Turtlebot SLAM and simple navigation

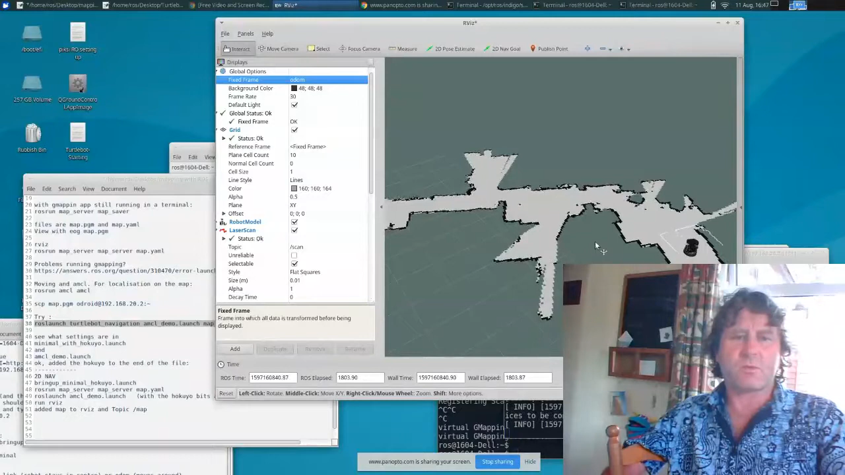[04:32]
When I do that, it doesn't seem to work for some reason. I don't know why. But what we have is a lost robot. Now, I'm going to cheat a little bit then. What I'm going to do is I'll pick the robot up and actually take it to this part of the kitchen. Because it looks like it's completely lost.
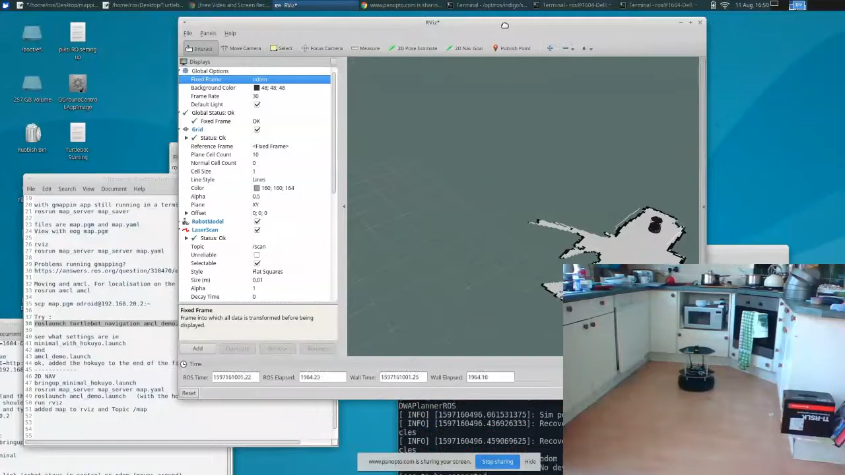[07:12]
Can't quite tell which direction it thinks it's facing in now.
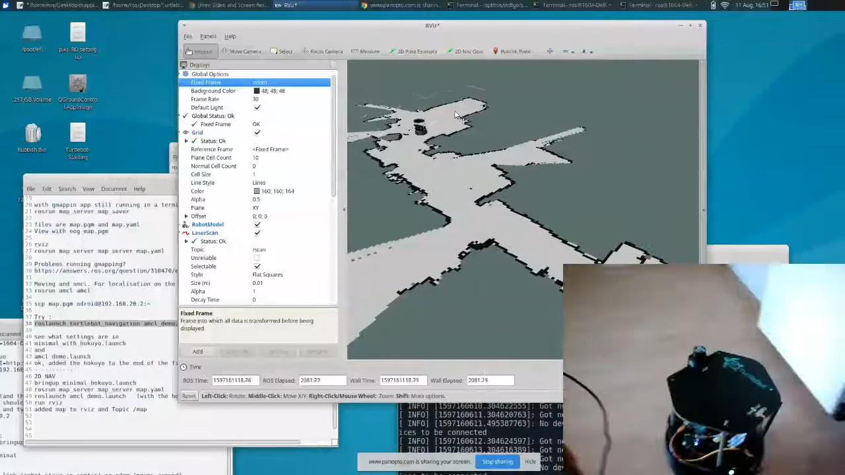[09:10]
Okay. What amazes me is the speed of these. Do that. There we go. We should get into the kitchen and then turn around because I set the arrow to be that way. Okay. There we go.